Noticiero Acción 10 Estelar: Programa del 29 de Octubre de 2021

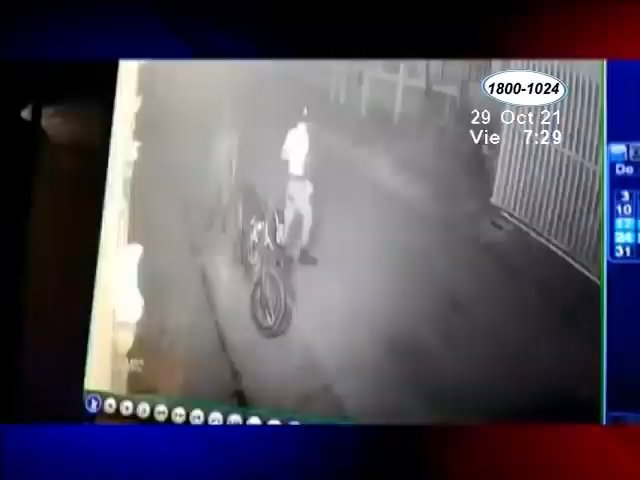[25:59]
con el reporte En las imágenes se observan a dos sujetos armados Uno claramente identificado con el uniforme de la institución policial La vivienda de Calúa Salazar Ubicada en la ciudad de Bluefields Ha sido constantemente asediada por los